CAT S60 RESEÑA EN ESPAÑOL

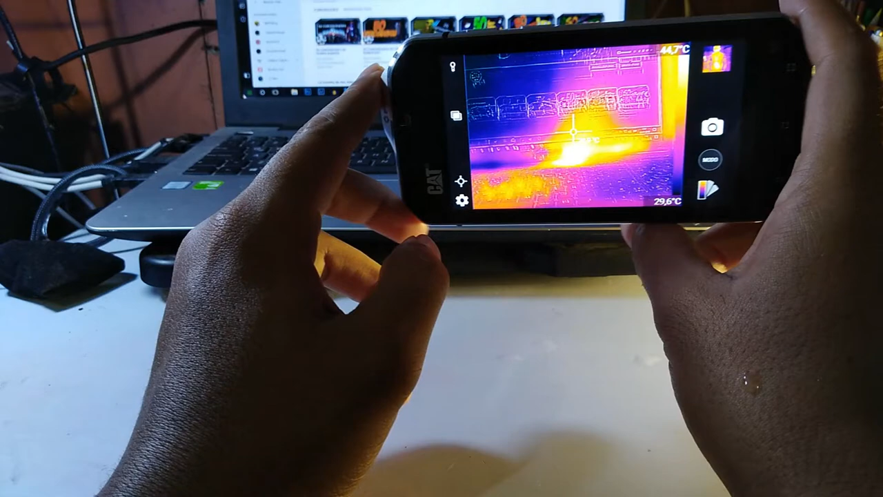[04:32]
imágenes térmicas en tiempo real mostrándonos la temperatura exacta del
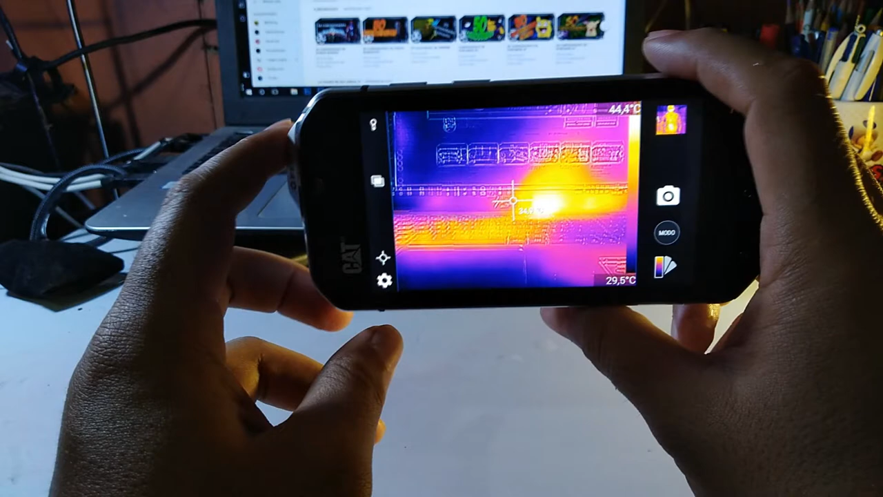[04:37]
On screen: scale bottom 29.5°C
punto donde enfoquemos pudiendo de esta manera tener visión térmica inclusive en